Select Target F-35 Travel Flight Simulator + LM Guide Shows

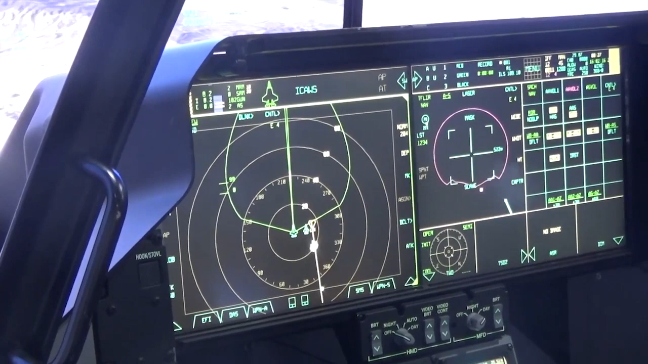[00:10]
so now back to that tactical situation display in addition to the two airplanes you see there the large one is you the other one is another f-35 behind you on your right at about a five o'clock position you see two white squares or a white square that is the aircraft a a an enemy aircraft
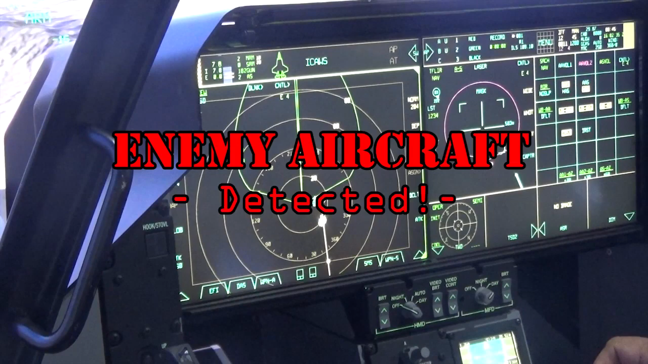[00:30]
so we're going to do is engage and destroy okay with your left thumb on the throttle
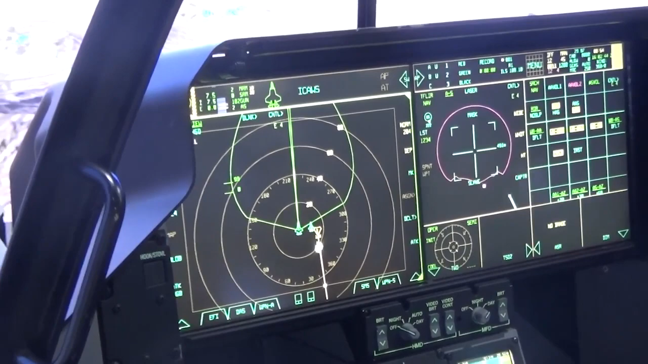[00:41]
bring your left thumb up to that first controller that guy right there slide that switch down to the right push a little harder see
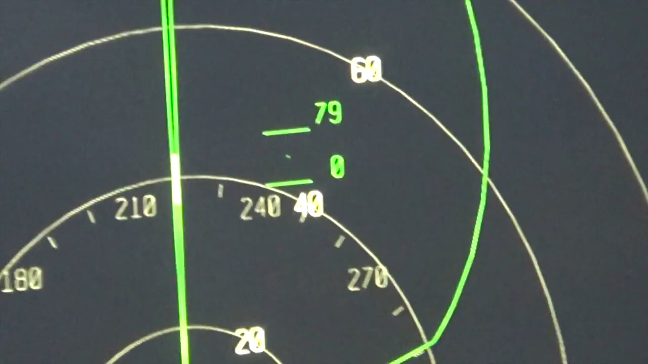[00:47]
those bars moving over there put the bars on the white square bring
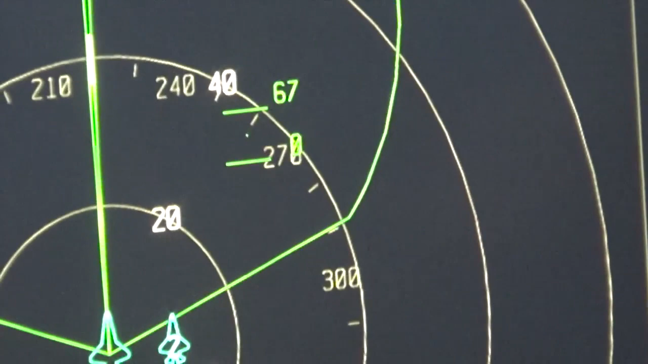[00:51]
it down or bring that switch back bring it back more put those bars on that white square
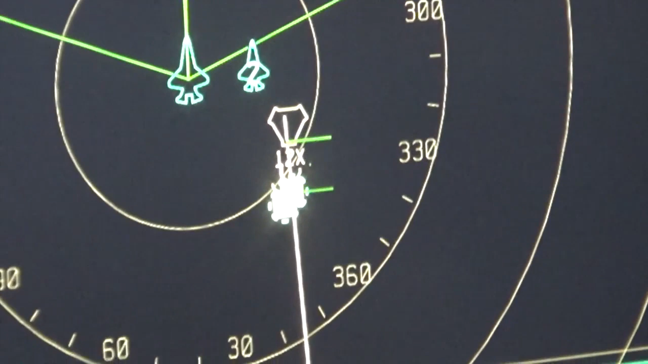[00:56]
got it right there now we're going to select it with
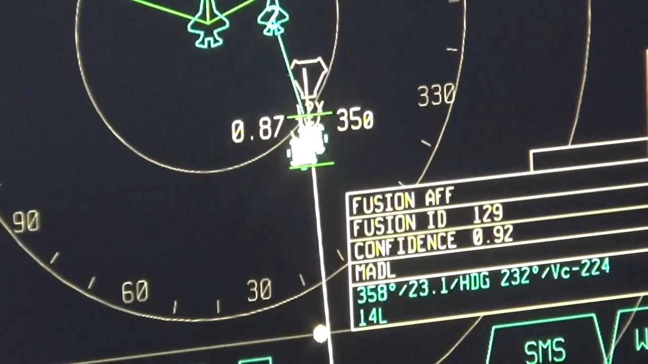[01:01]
your right thumb on this joystick here look at it that switch click it forward
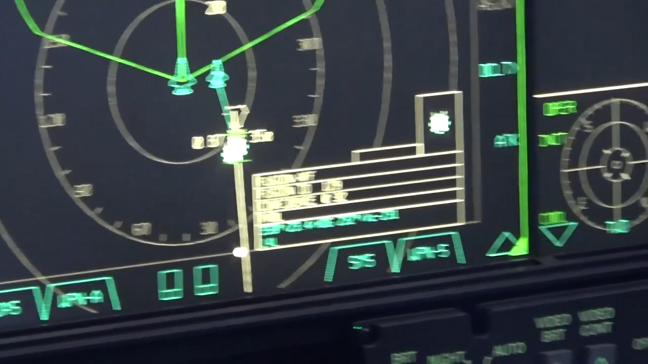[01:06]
one time got it now you see it has a red ring around it you have selected that aircraft to be your target